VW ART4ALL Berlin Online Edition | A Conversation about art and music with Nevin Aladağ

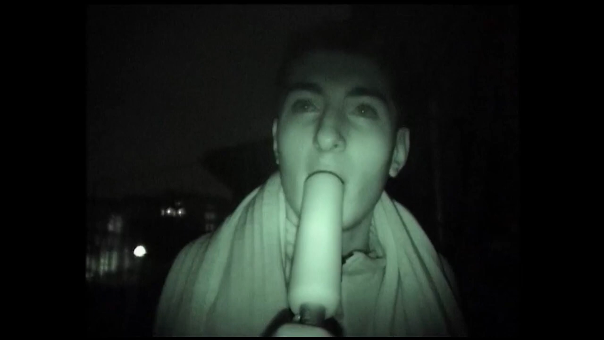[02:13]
Also ich hatte zuerst die Aufnahmen der Jugendlichen im Görlitzer Park gemacht. Das war eher ein Zufallsfund, muss ich sagen. Und ich bin durch den Görlitzer Park im Winter gelaufen, am frühen Abend und habe die dann singen hören vor so einer Art Jugendherberge. Und dann bin ich sofort nach Hause. Ich habe damals noch in Neukölln gewohnt und habe mein Nachtsichtgerät, also meine Kamera mit dem Nightshot-Ästhetik geholt und habe die Jugendlichen gefragt, ob ich sie denn filmen darf.
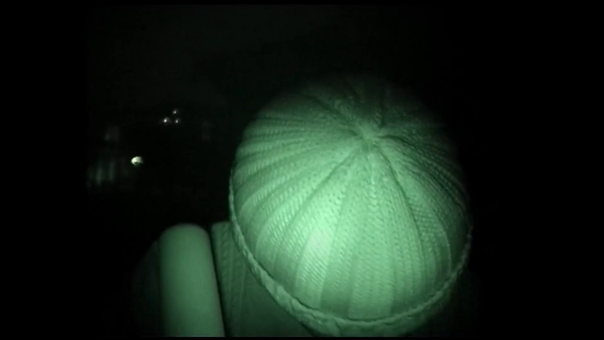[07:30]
Diese Abstraktion ist auch bezeichnend für deinen Umgang mit dem Raum. Auch das Setting lässt du ebenfalls eher unbestimmt. Wenn man jetzt nicht gerade Treptow kennt oder Marzahn, es steht auch für jede andere Stadt oder Großstadt,